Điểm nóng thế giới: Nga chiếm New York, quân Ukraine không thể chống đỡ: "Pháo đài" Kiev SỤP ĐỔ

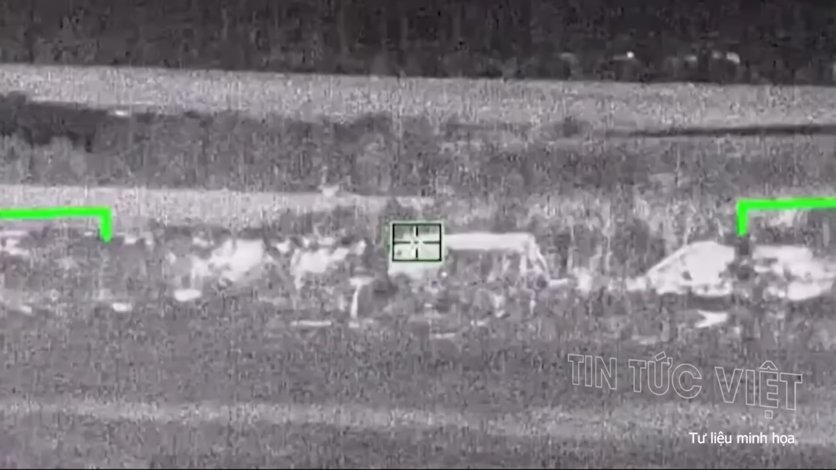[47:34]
Chiếc Challenger 2 bị trúng đạn thuộc lữ đoàn tấn công đường 082, đơn vị duy nhất được biên chế dòng xe tăng này.